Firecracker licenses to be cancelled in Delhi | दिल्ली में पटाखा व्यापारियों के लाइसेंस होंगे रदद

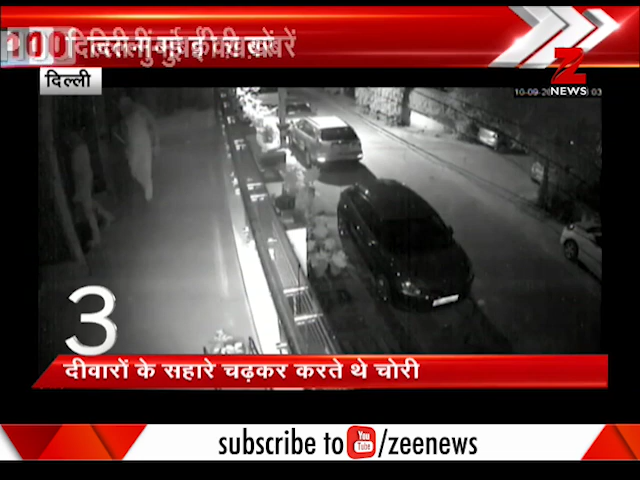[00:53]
ये गिरोह मकानों की दीवारों के सहारे चढ़कर चोरी और लूटपाट की वारदात को अंजाम देता था। इस गिरोह के मास्टरमाइंड को स्पाइडरमैन के नाम से जाना जाता है। पुलिस ने इस गिरोह के 4 बदमाशों को गिरफ्तार किया है।